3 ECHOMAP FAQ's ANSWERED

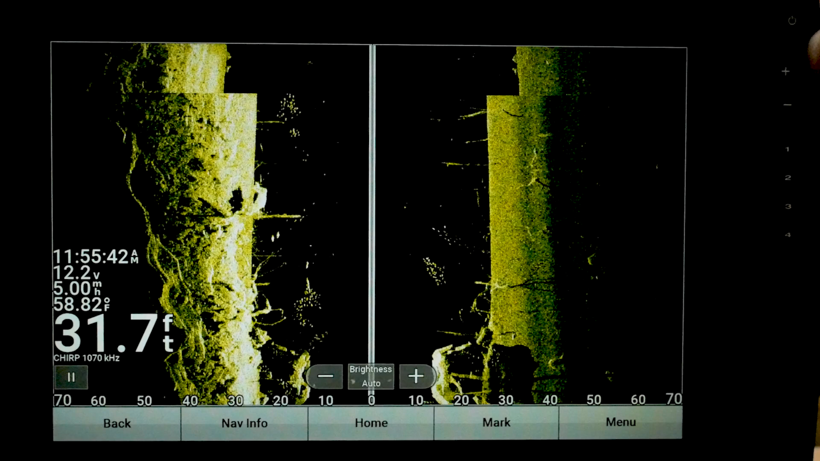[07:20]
On screen: depth 31.7 ft, water 58.82°F
And you can stretch that out.
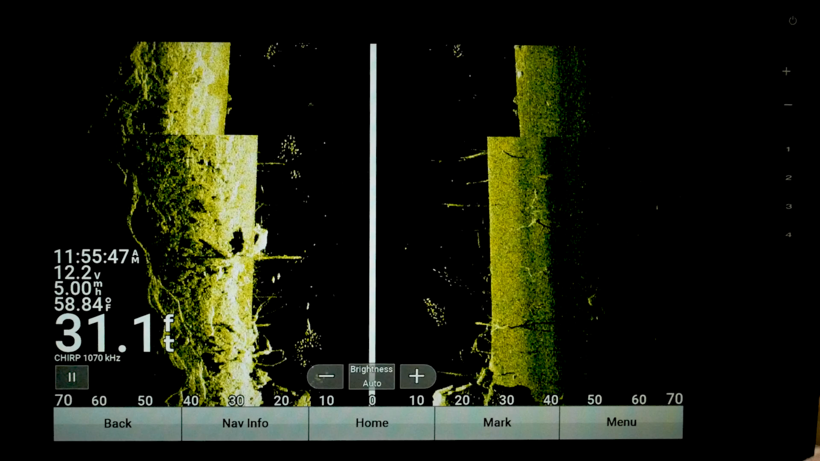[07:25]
On screen: depth 31.1 ft, water 58.84°F
So I'm going to go ahead and turn the simulator off right quick.
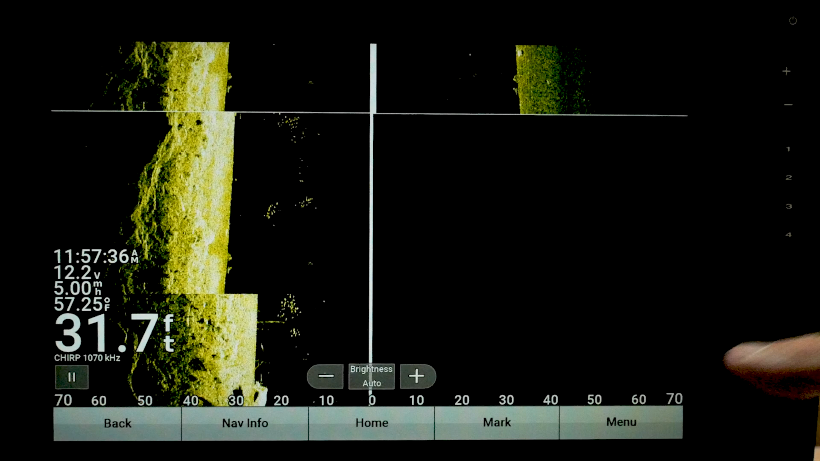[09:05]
On screen: depth 31.7 ft, water 57.25°F
So if I was running at 1120, I would probably go ahead, hit my plus button and tighten that up to around 50.
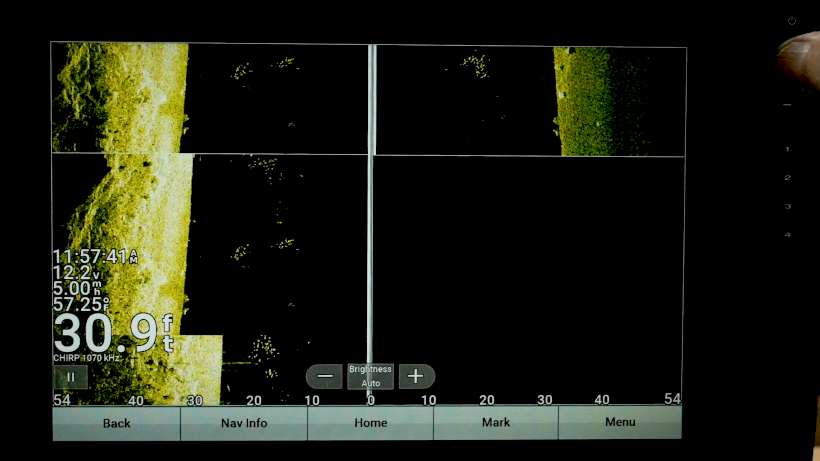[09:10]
On screen: depth 30.9 ft, water 57.25°F, speed 5.00 mph
That way I'm really, I can really zoom in on that.
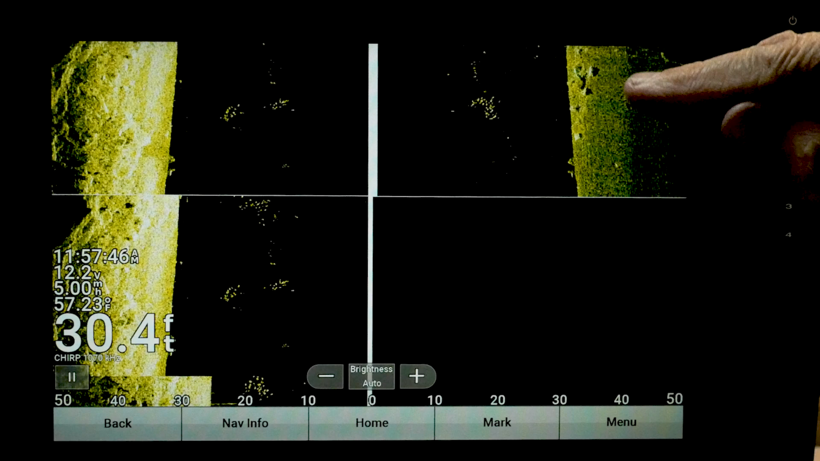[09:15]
On screen: depth 30.4 ft
See there?
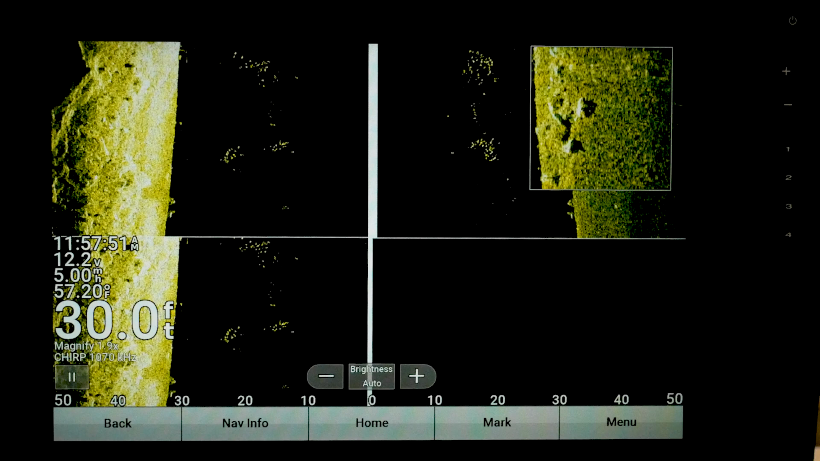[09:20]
On screen: depth 30.0 ft, water 57.20°F
Get rid of that box. And here's a bonus tip for you.
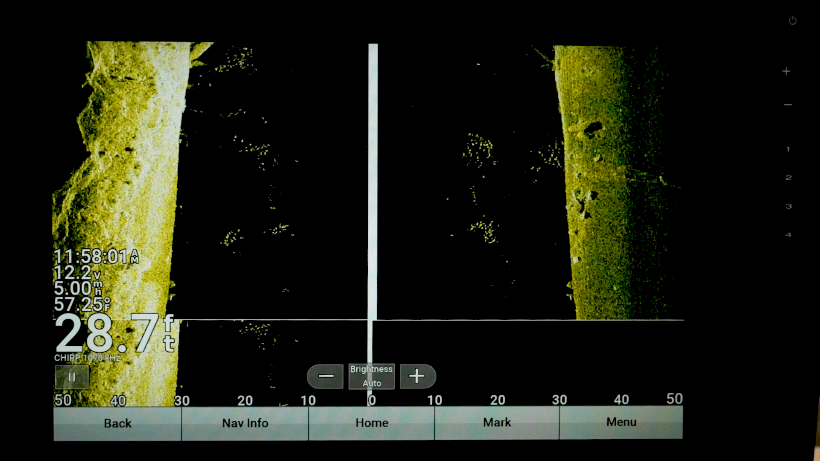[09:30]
On screen: depth 28.7 ft, water 57.25°F
So one of the other big things that happens in normally inside view is you see how I did that?
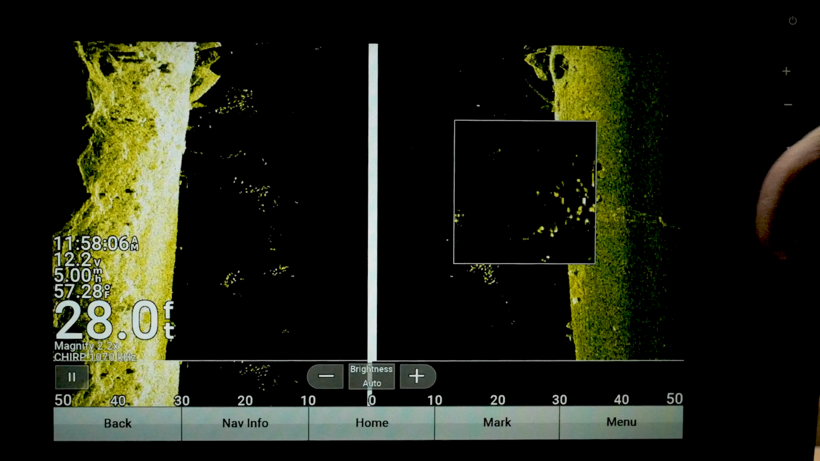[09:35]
On screen: depth 28.0 ft
I pulled that box up. That's a zoom feature.
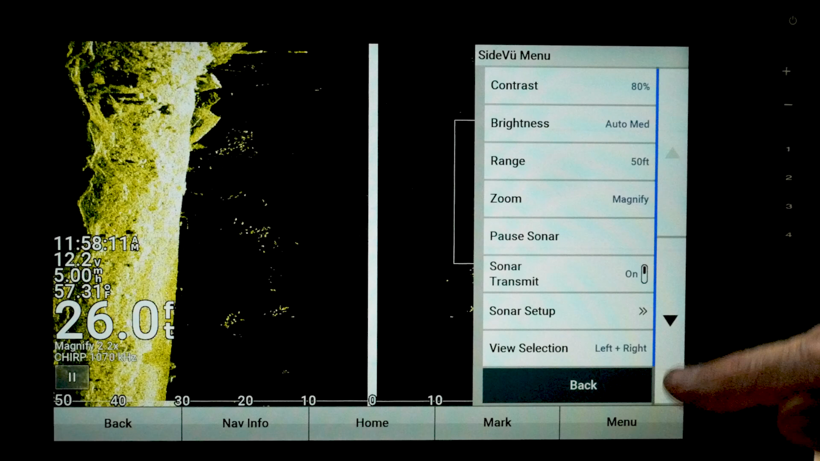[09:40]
On screen: depth 26.0 ft
So let's take a look at our zoom. And if you turn the auto on and the manual and the split zoom and all that inside view, it can really throw you for a loop.
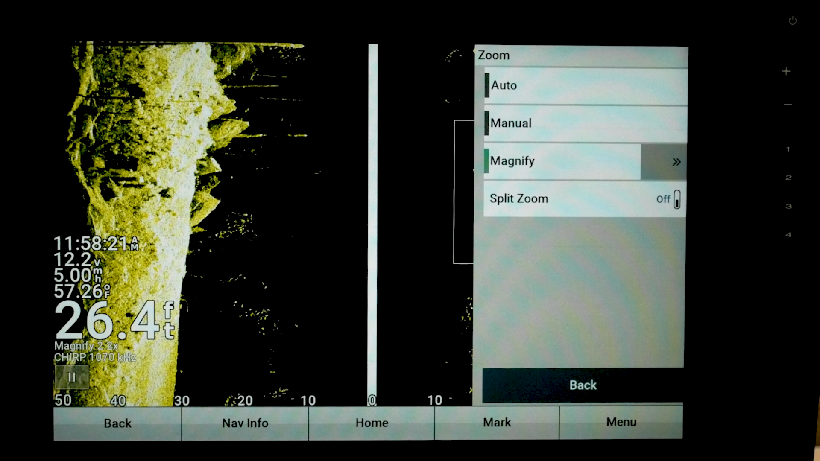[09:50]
On screen: depth 26.4 ft
So what I do, I only turn the magnify on and I set it at about two.
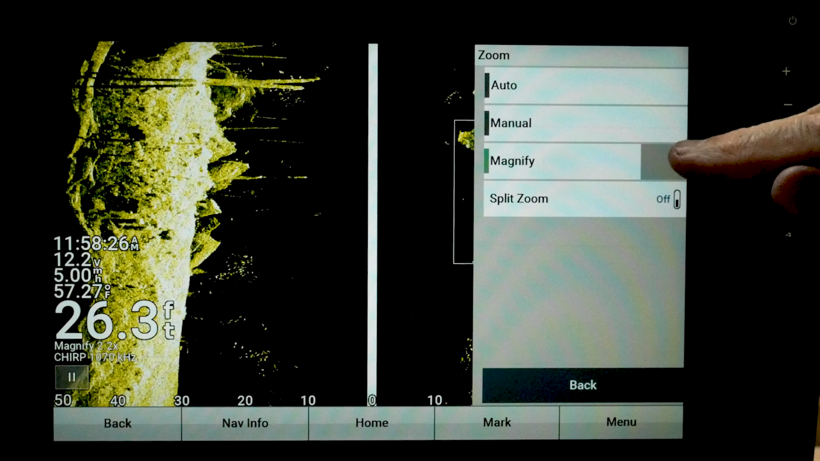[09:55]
On screen: depth 26.3 ft, water 57.27°F
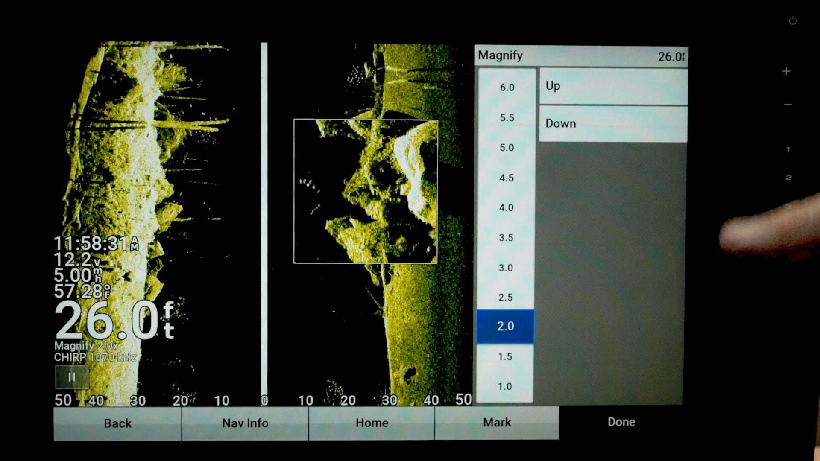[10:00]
On screen: depth 26.0 ft
And then that gives me that zoom box if I want it.
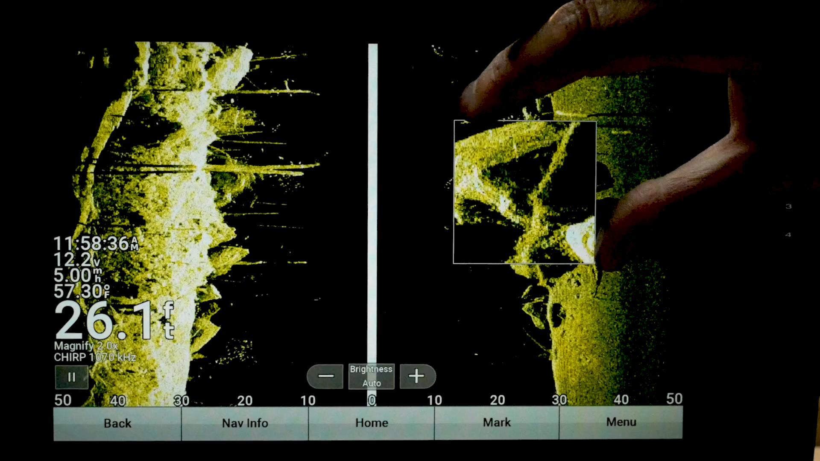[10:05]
On screen: depth 26.1 ft, water 57.30°F, speed 5.00 mph
You just pinch it down if you want to get rid of it. Take two fingers, pull it up.